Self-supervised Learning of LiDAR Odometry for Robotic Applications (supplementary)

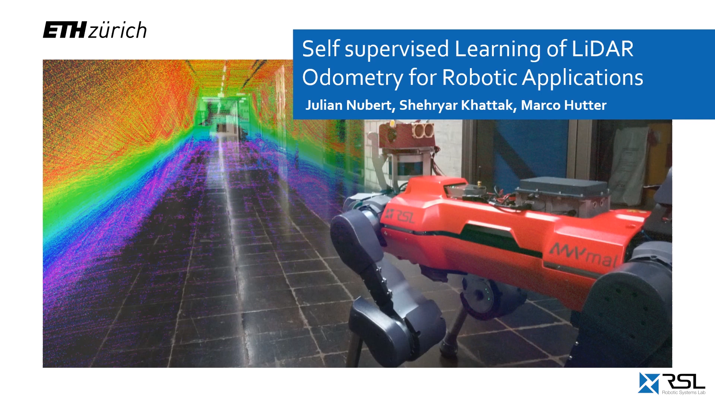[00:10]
Reliable and accurate robot pose estimation is a key building block for many robot autonomy pipelines.
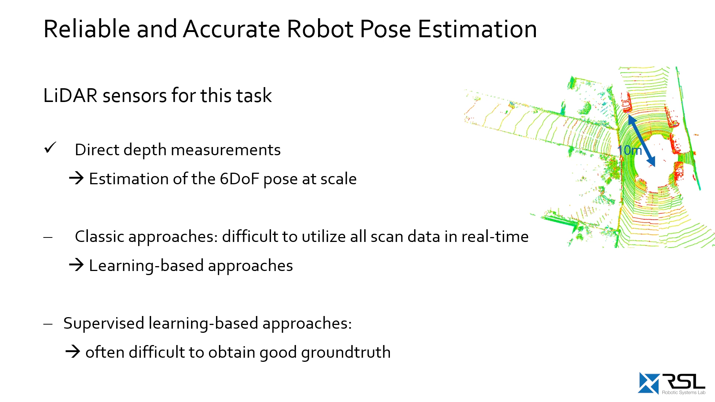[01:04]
Learning-based approaches represent a potential solution to this. Most of the recent work in this field deals with supervised learning, yet for many robotic applications good ground truth is hard to obtain. In contrast, in this work we propose a self-supervised learning-based approach to predict the previously described transformation.
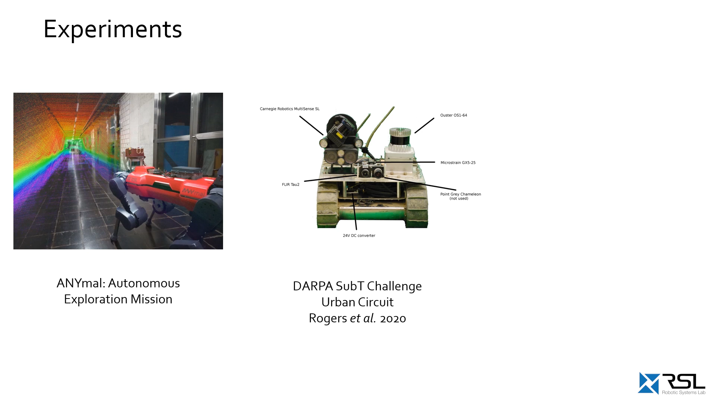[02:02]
and for autonomous driving in form of the KITI dataset.
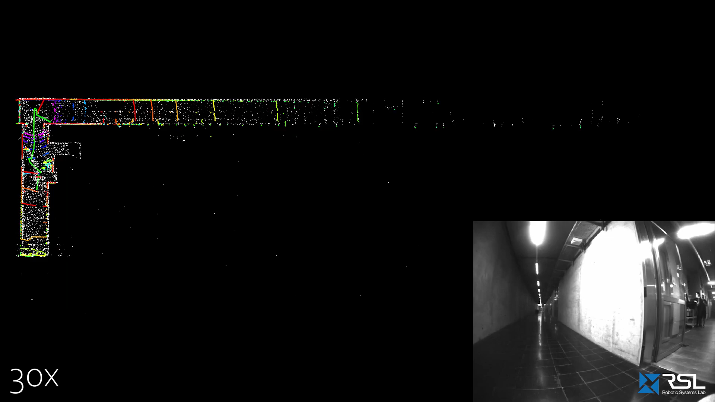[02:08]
We deploy our odometry on animal robot, and to demonstrate the real-world benefit,
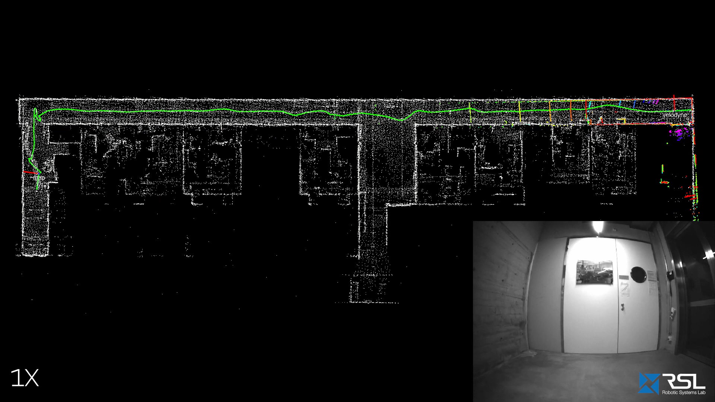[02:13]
we combine the predicted scan-to-scan estimates with a state-of-the-art model-based scan-to-map refinement. The colorful points that can be observed here depict the live point cloud locally.
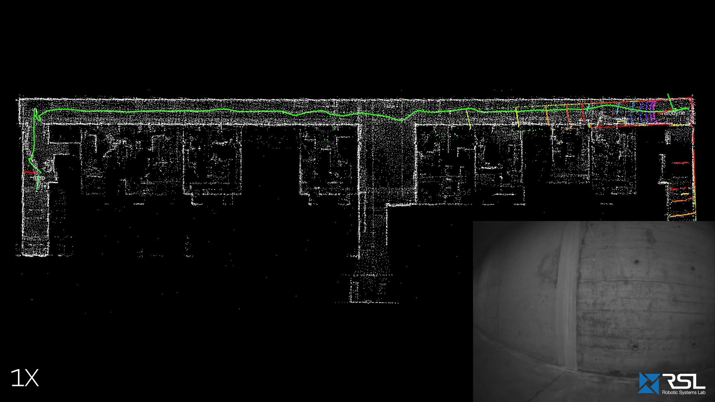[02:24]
In the paper, quantitative results are presented,
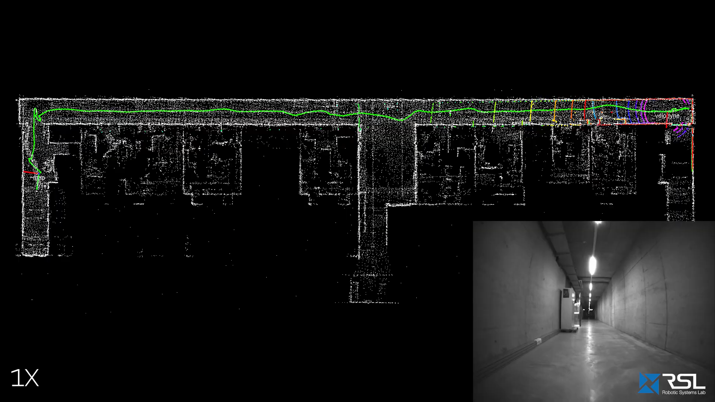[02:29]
showing that the same performance is achieved as when directly using the LoAM implementation's scan-to-scan odometry estimates. Further, for an exemplary, very challenging mapping task on the DARPA subterranean dataset,
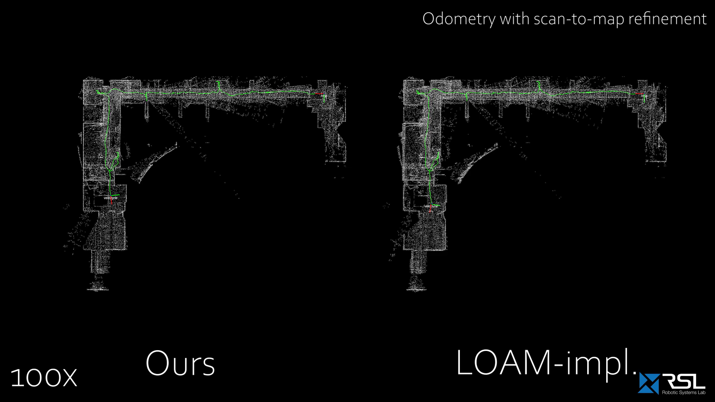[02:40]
our approach performs more reliable than a popular LoAM implementation, which is getting inconsistent towards the end due to fast in-spot rotations.